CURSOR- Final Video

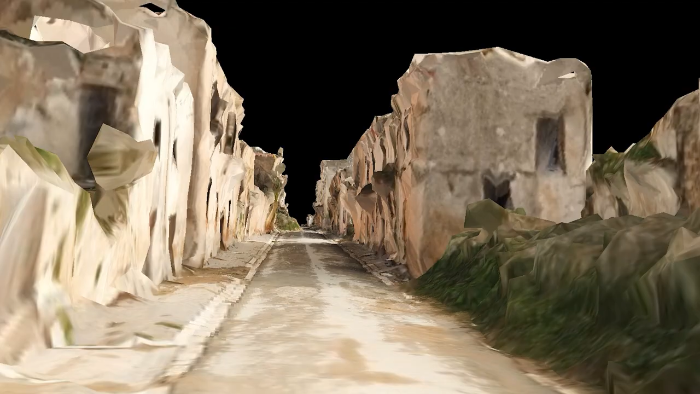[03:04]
How big are the debris piles, how high are they can do measurements in the model.